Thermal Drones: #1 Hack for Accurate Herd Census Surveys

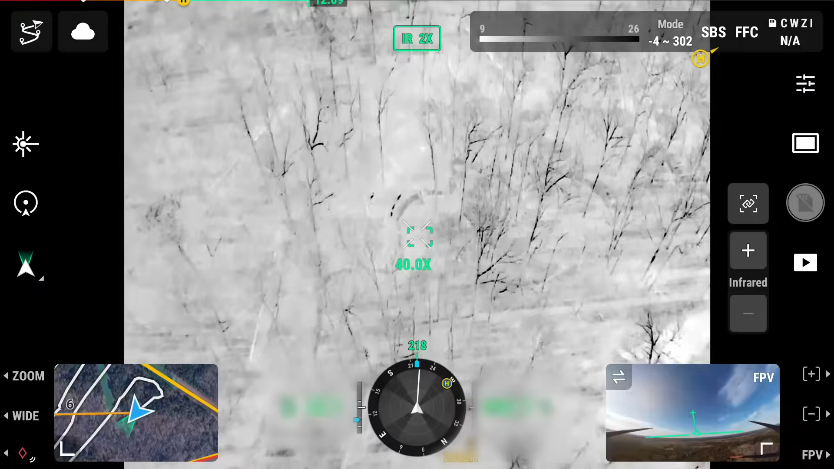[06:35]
Here we go. Some deer. They're moving. Two, three. One.
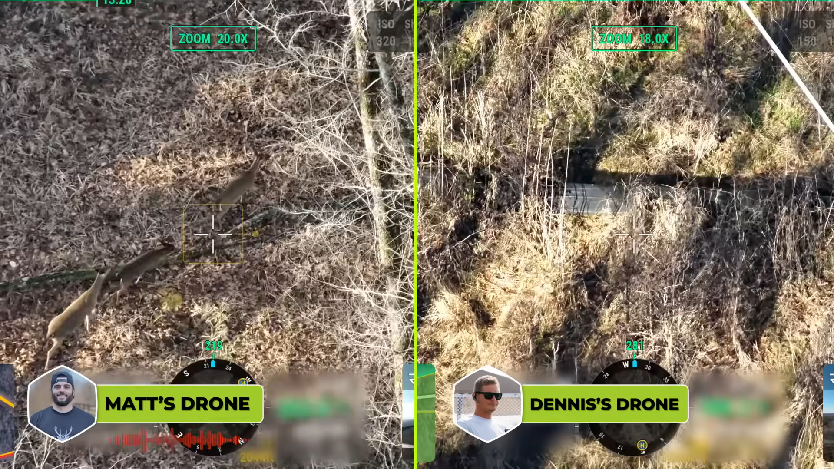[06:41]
There we go.
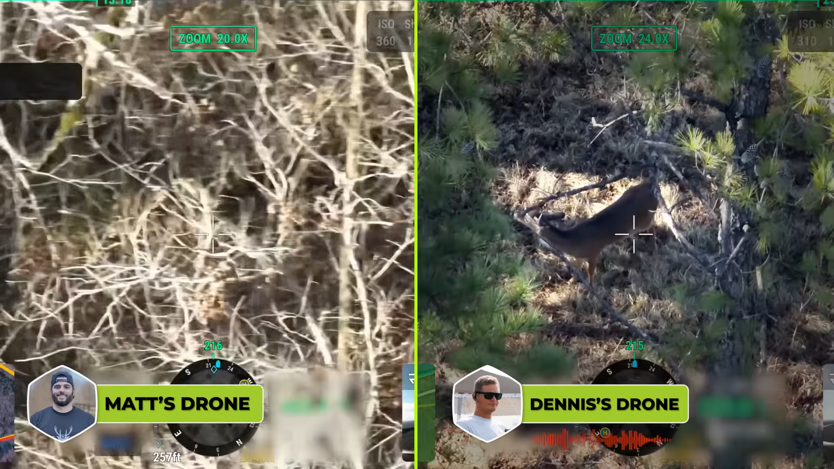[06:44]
That's a buck. Not a big one, no, but.
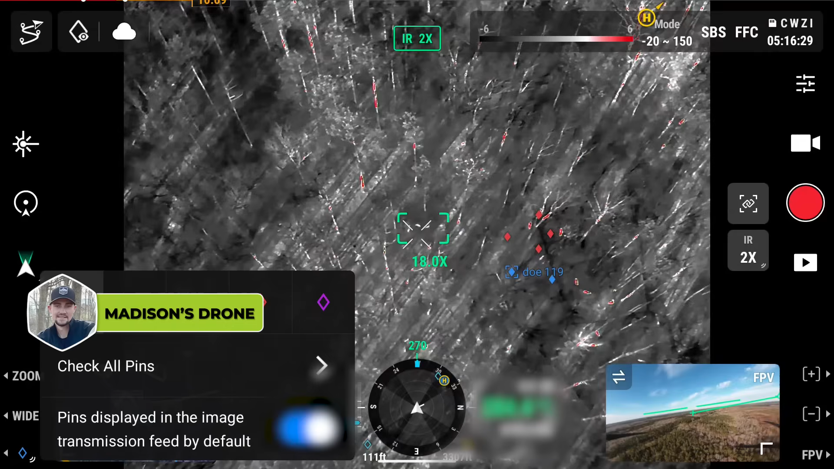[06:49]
That sun makes it hard to look through the timber.
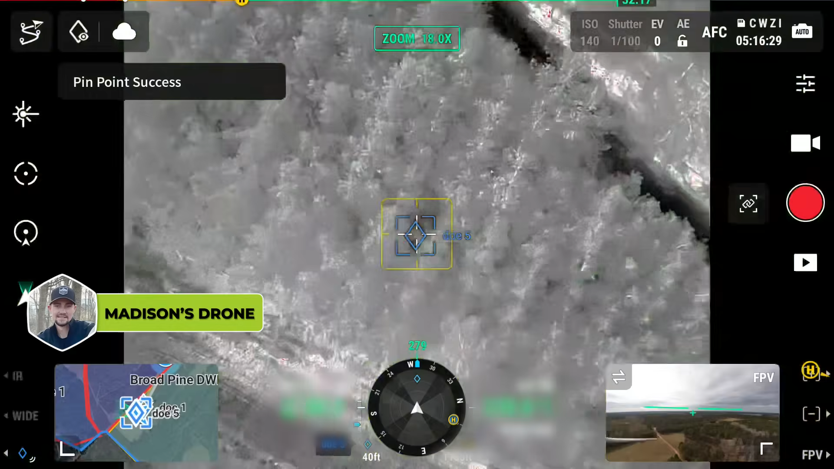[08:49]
Man, there's deer moving like crazy. Deer moving?
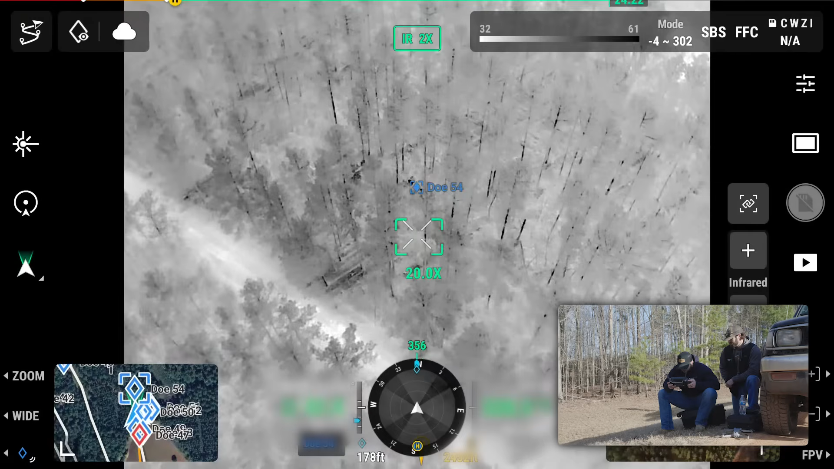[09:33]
It is very soon. There's three there. Antlers, antlers, antlers.
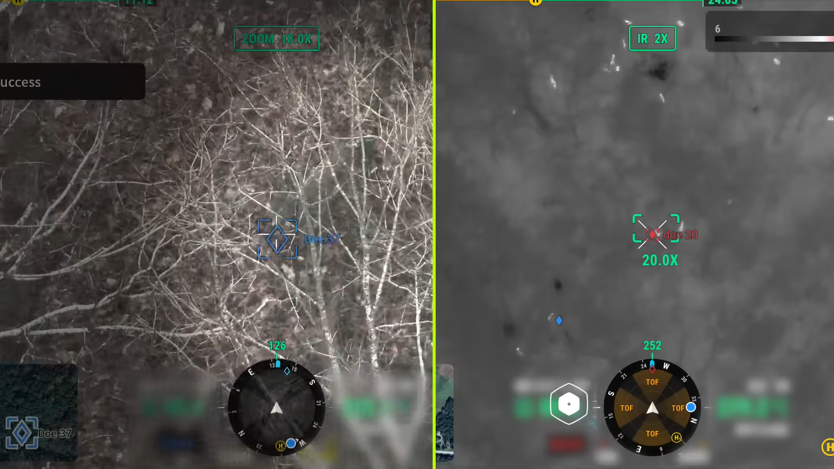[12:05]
So, we got one, two, six. Of course, that little pecker's a buck.